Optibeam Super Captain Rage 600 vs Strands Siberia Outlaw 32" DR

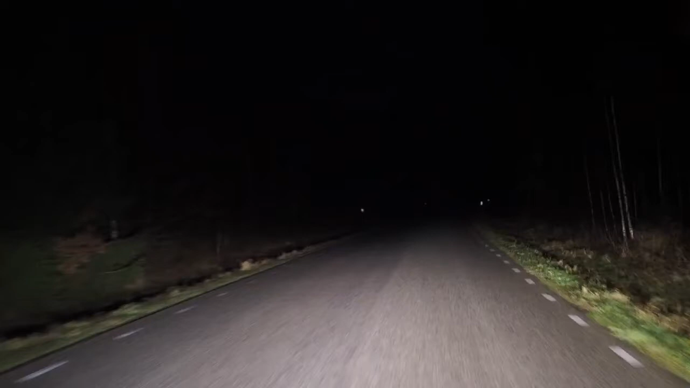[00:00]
Ja, då är vi inne på en ny testrunda med extra ljus. Det är två LED-ramper. Och det är verkligen en utmaning, de här två strålkastarna. Det är de två starkaste i vår test. Det är en 22-tums OptiBeam Super Capitan Rage. Och det är en 32-tums Stranz Siberia Outlaw. Båda två dubbelvarliga. Vi testar med Superbeam. Först har vi halvljuset och nu har vi helljuset på Land Rover.
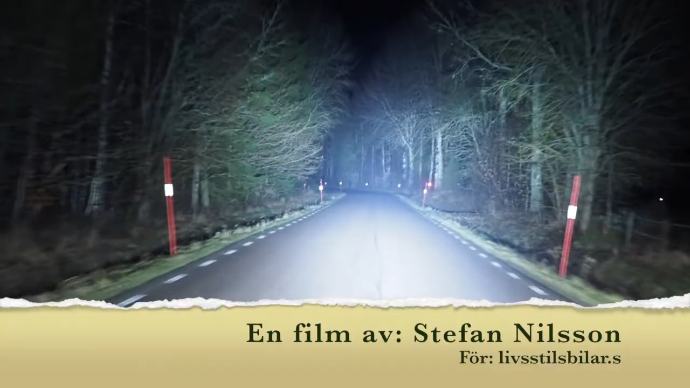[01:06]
Man kan säga att de är strålande. Ja, det kan man göra.